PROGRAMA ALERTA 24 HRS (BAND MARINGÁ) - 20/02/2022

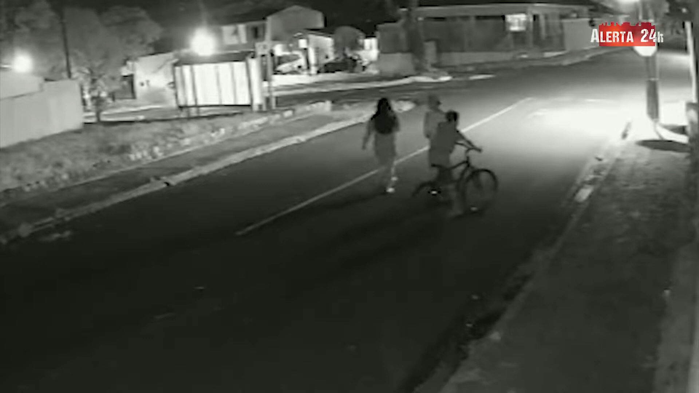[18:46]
Esse vídeo mostra exatamente o que aconteceu. A vítima relata que não entregou o celular num primeiro momento, pois ficou apavorada demais com a situação.